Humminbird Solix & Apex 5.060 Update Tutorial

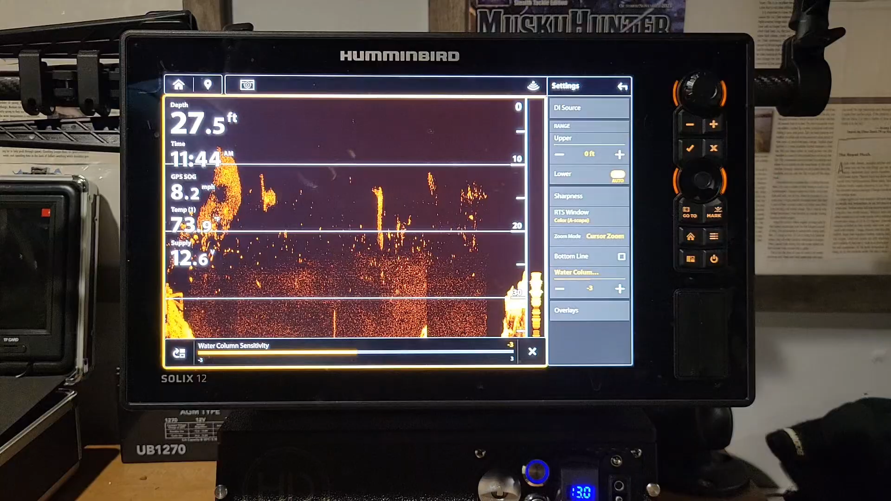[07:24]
On screen: depth 27.5 ft
screen you're gonna be able to see fish and stuff a lot better structure we go ahead that back button one time our
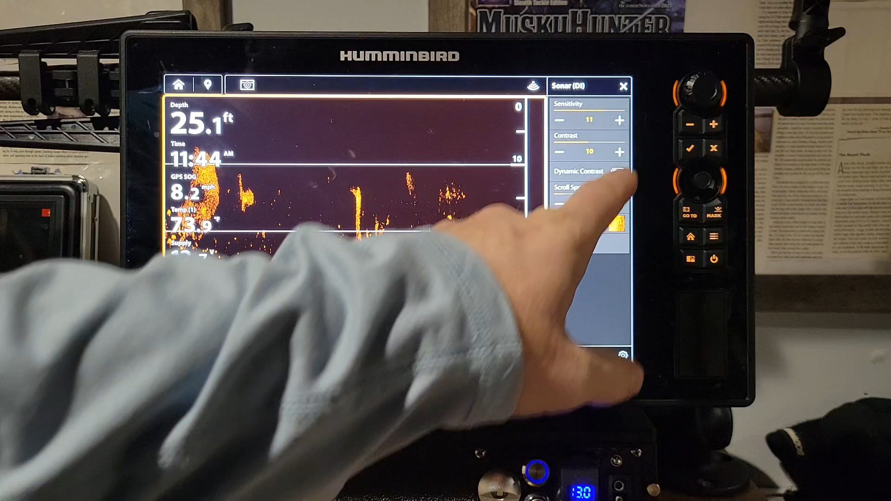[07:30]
On screen: depth 25.1 ft
dynamic contrast we can turn that on and of course it's gonna give us a little more detail on all this
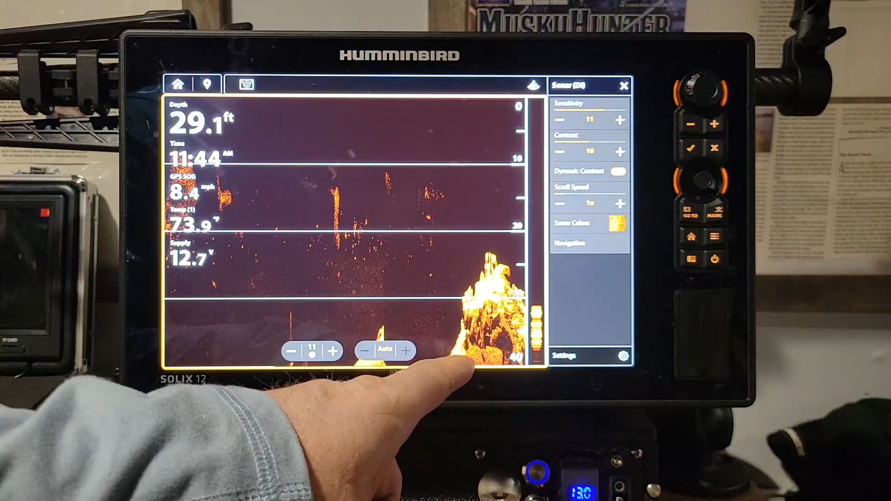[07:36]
On screen: depth 29.1 ft, water 73.9°F
structure I'm gonna turn it off for now go back down here to settings and we're gonna have our sharpness same thing we could turn that on on on low and now we can see a
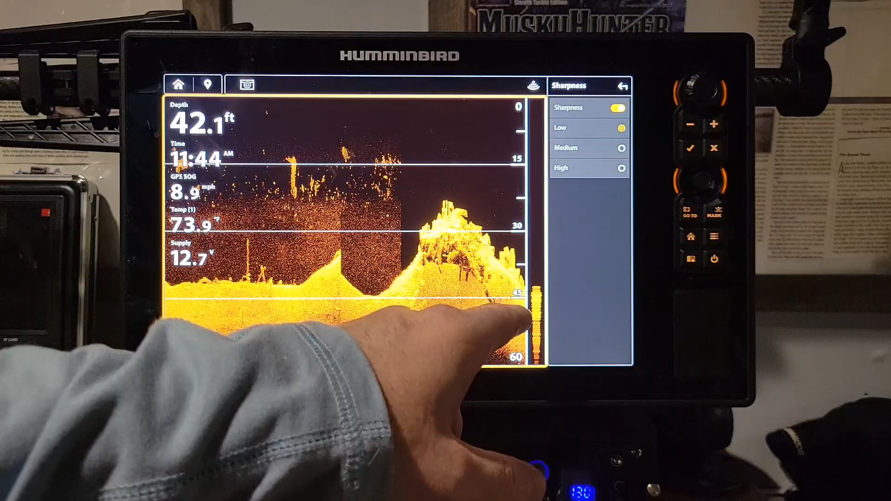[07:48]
On screen: depth 42.1 ft, speed 8.9 mph
lot of detail inside this structure and then again we can go back to our
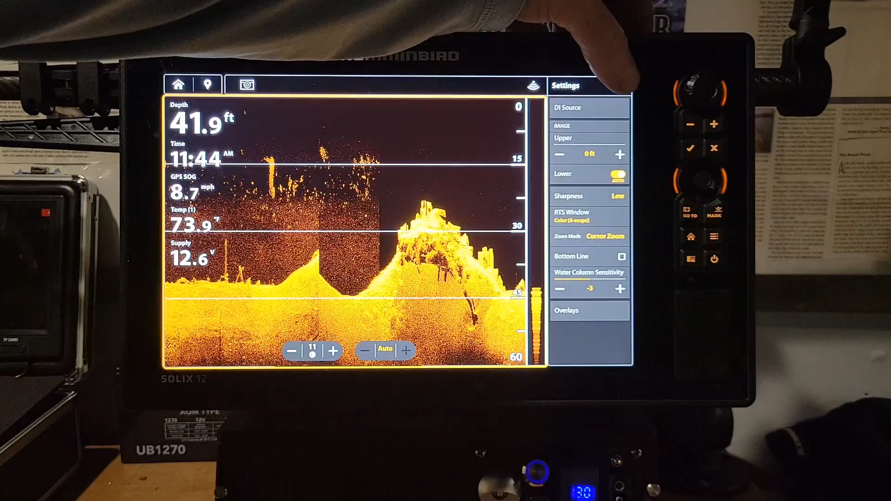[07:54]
On screen: depth 41.9 ft
sensitivity turn that down a hair turn that contrast up a couple notches
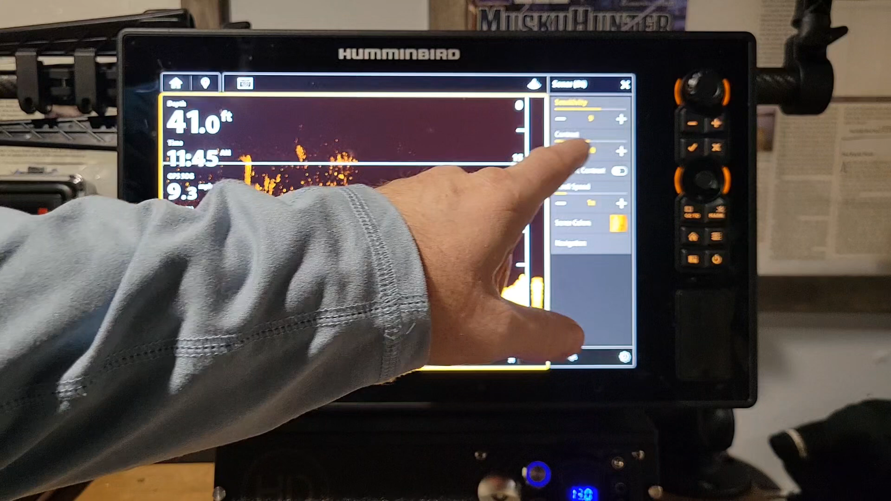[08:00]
On screen: depth 41.0 ft
and that's going to darken that screen up a little bit so it's not so bright and washed out but you can see from here to here is a much better screen just by adjusting a
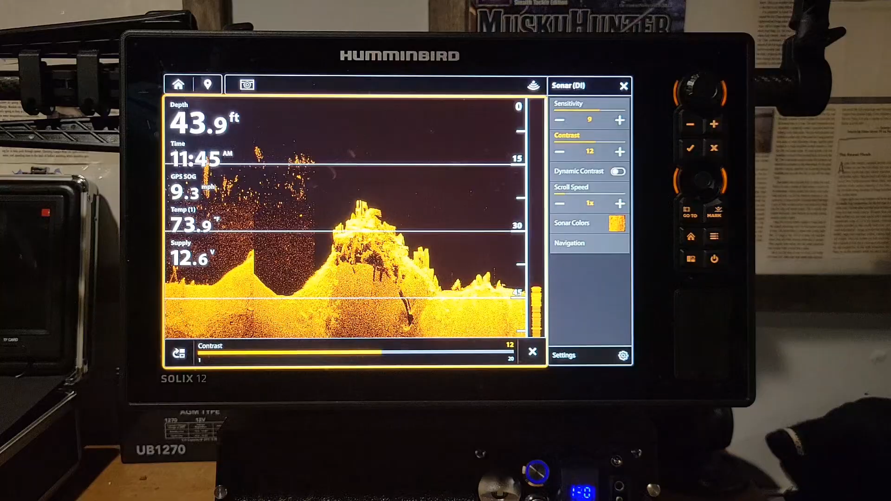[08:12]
On screen: depth 43.9 ft
couple those features now the last thing I want to talk about is 2d
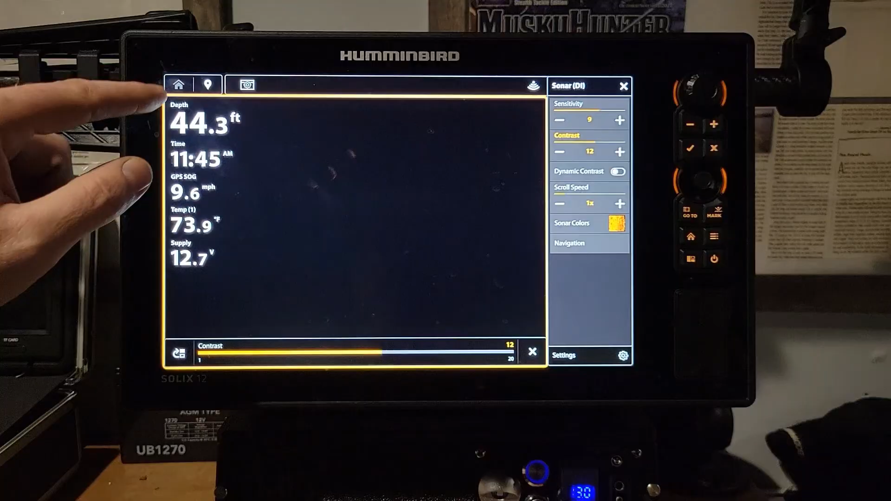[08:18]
On screen: depth 44.3 ft, water 73.9°F
we're gonna go ahead and go back to our 2d sonar fullscreen 2d and
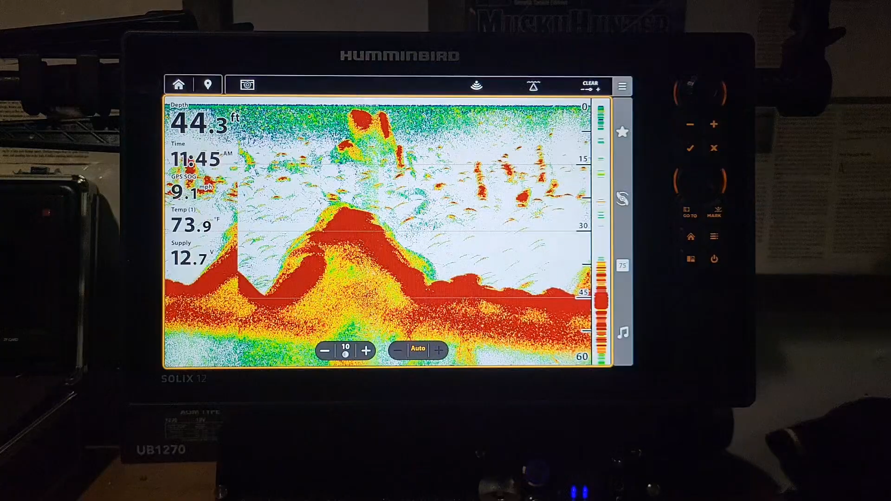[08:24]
On screen: depth 44.3 ft, water 73.9°F
this is similar we also have a clear mode on here that has
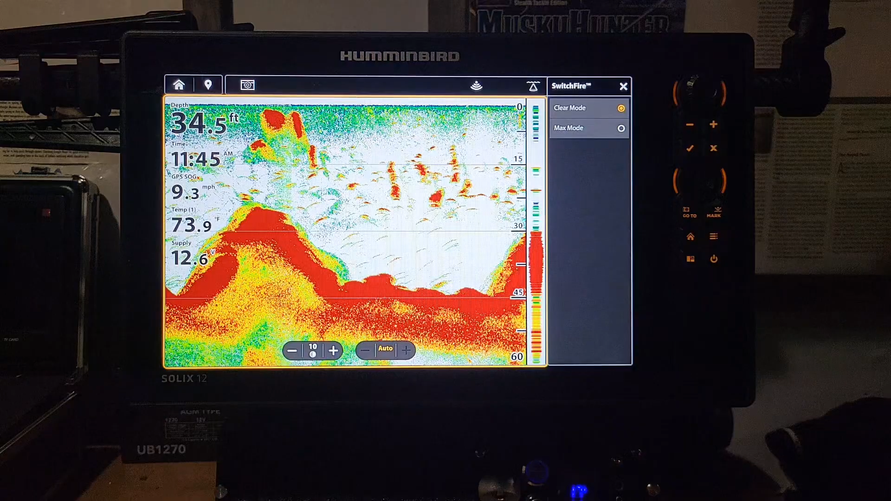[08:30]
On screen: depth 34.5 ft, speed 9.3 mph
a clear mode or max mode and that will eliminate some of that clutter when it's on clear mode you can see it has a lot of stuff here in a water column turn it on clear mode
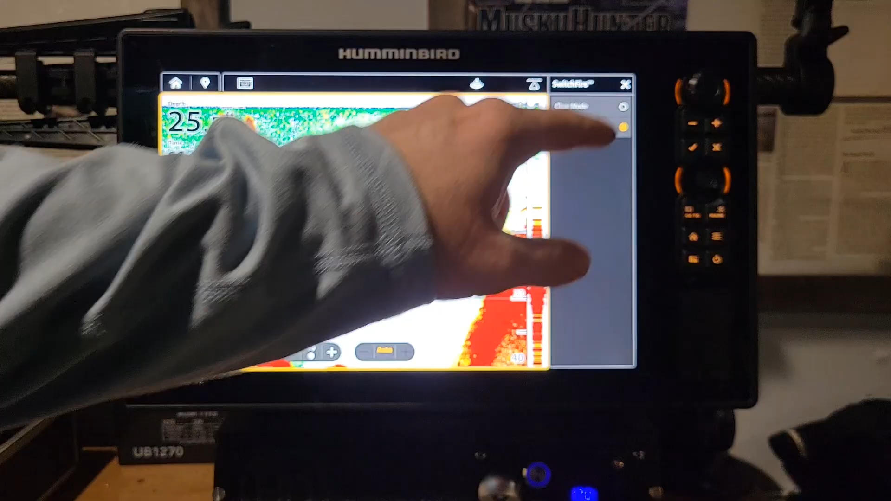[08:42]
and that's going to start clearing it up quite a bit from what it was
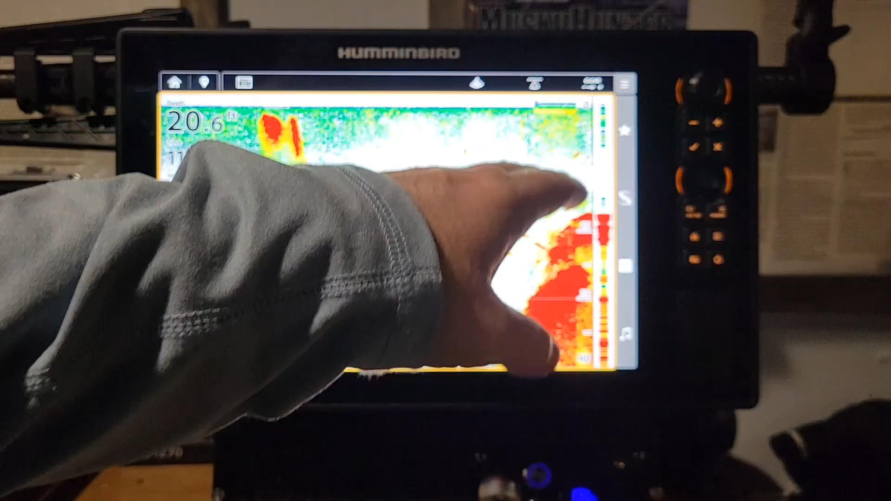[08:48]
right back here we could adjust our cone right here to wide narrow or full of course if you're looking for fish out wide away from the boat you're just trying to look around and find
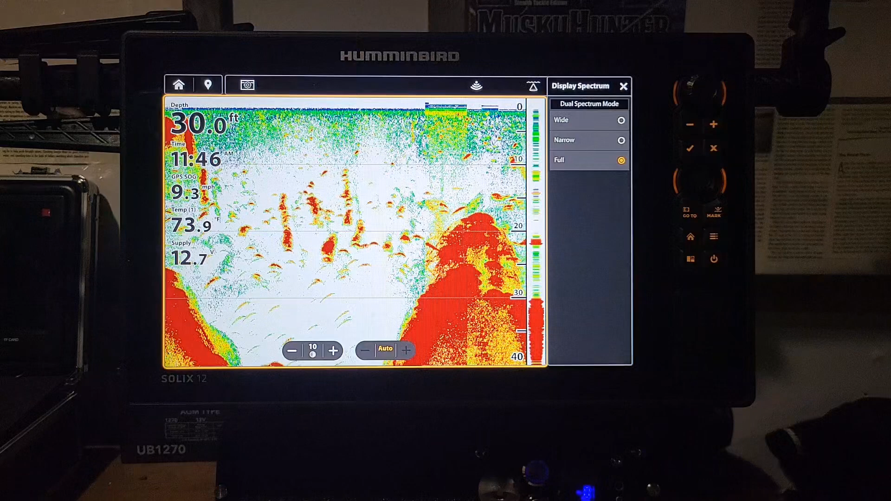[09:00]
On screen: depth 30.0 ft
fish our bait I would put it on wide if you're looking for individual fish trying to sharpshoot anything like that you want to be on narrow and that's going to narrow that cone down but there'll be a lot more detail in that fish and you'll be able to find them a lot faster go ahead and exit
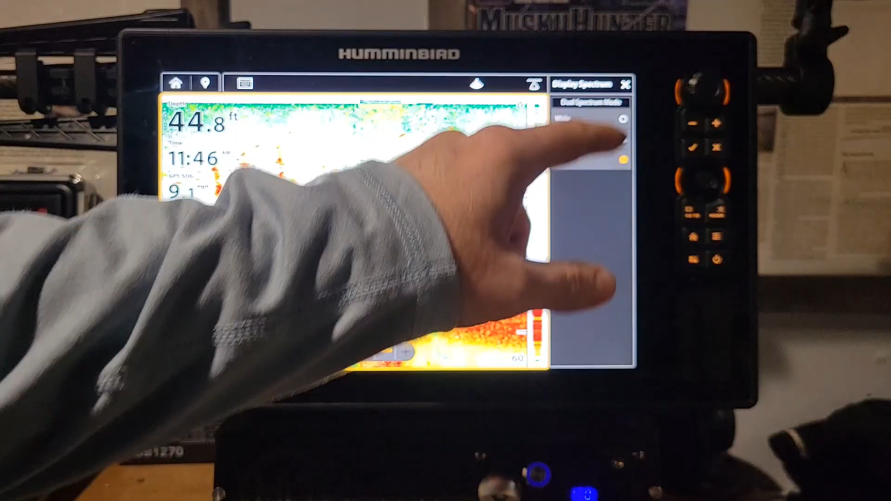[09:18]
On screen: depth 44.8 ft
out of there we're gonna go into these settings right here go over here
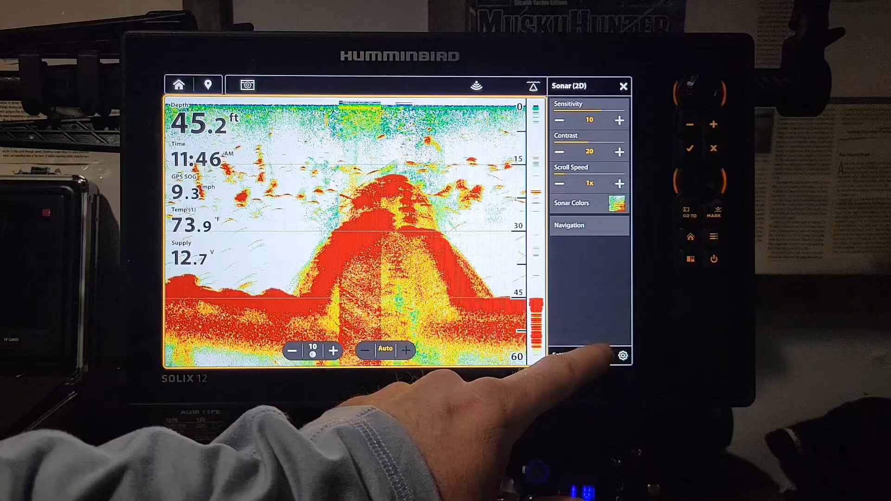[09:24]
On screen: depth 45.2 ft, water 73.9°F, speed 9.3 mph
to our settings and we have surface clutter so a lot of times in the summer we
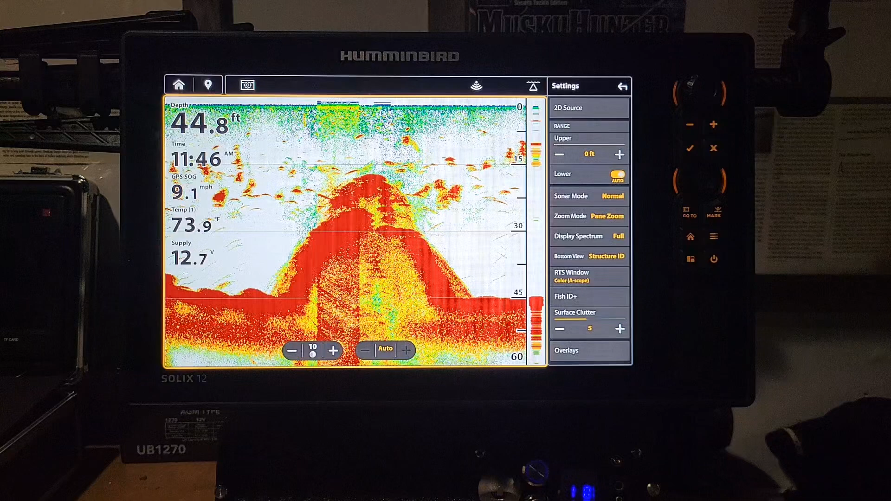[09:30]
On screen: depth 44.8 ft, water 73.9°F, speed 9.1 mph
have algae bloom stuff like that where you get a lot of surface clutter we could adjust that now and get rid of some of that surface clutter
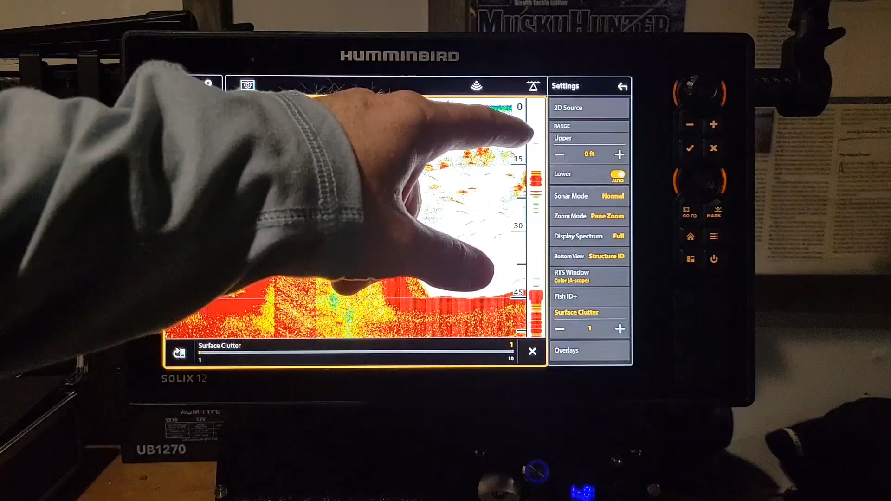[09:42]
as you can see all the clutter came off the surface and now all we're marking is fish and things like that